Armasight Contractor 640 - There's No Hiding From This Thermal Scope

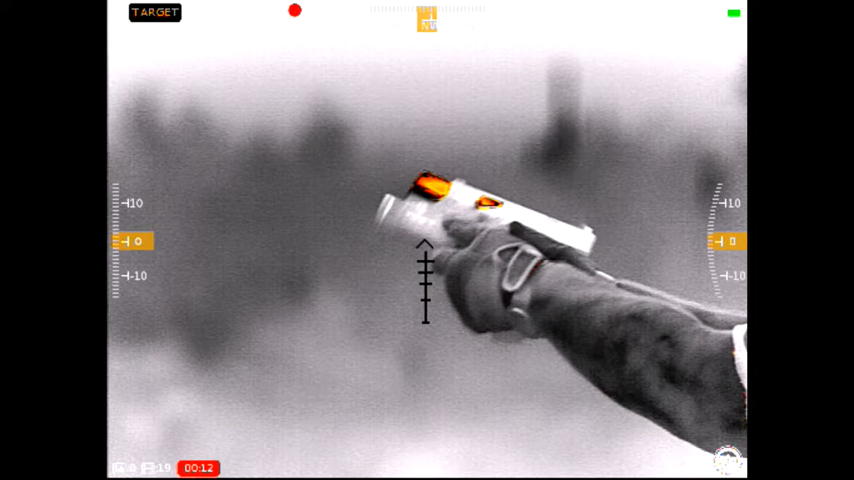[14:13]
just like if you're on your phone and you zoom in your picture and you zoom it in far enough that it becomes pixelated that
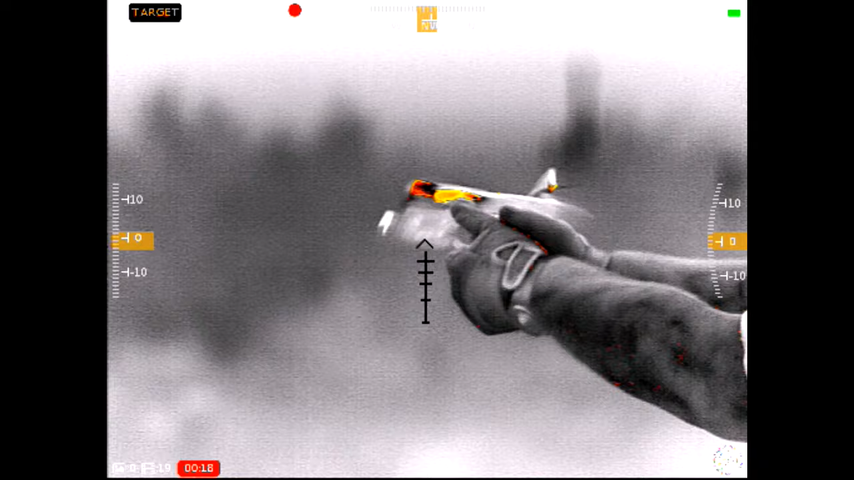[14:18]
can happen with this if what you're trying to zoom into is too close however if it's farther away where something like